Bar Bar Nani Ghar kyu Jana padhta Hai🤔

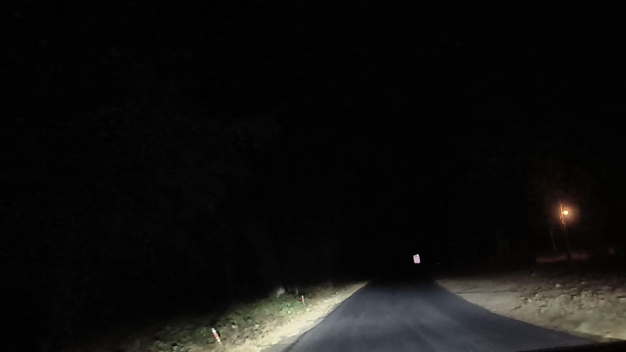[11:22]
और ना ही इधर लाइट है और ना ही कुछ, स्केरी स्केरी रोड है ये।
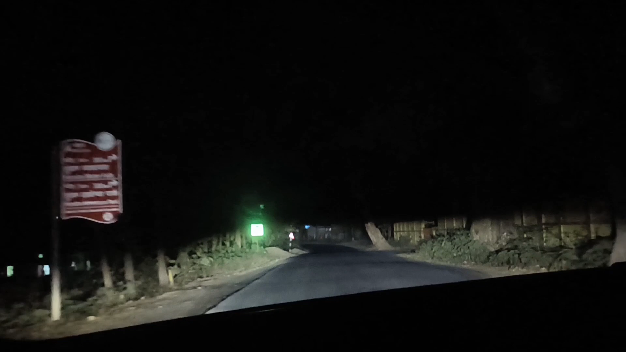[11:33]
अभी थोड़ा बहुत लाइट दिख रहा है ना पापा, हाँ थोड़ा, हम लोग अभी आई थिंक सो गेतलसूद पहुँचने वाले हैं, इसलिए थोड़ा बहुत दिख रहा है,